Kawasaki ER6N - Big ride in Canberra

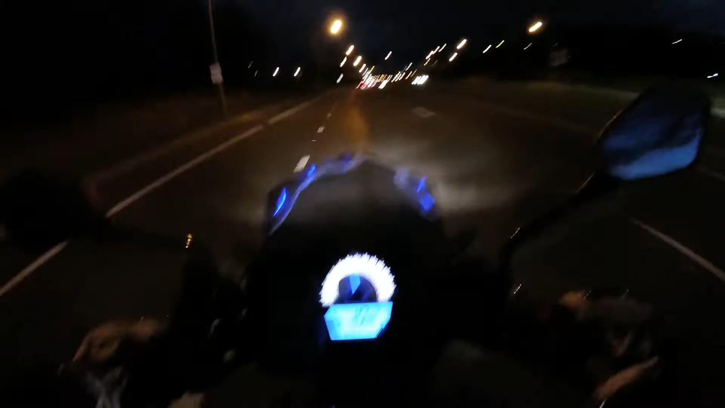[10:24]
traficul infernal al Camberei zi de zi. Poate la orele de vârf e ceva mai aglomerat, dar în general cam bate vântul, după cum puteți observa. Am cam ocupat întreaga șosea cu nostru mare de motociclete.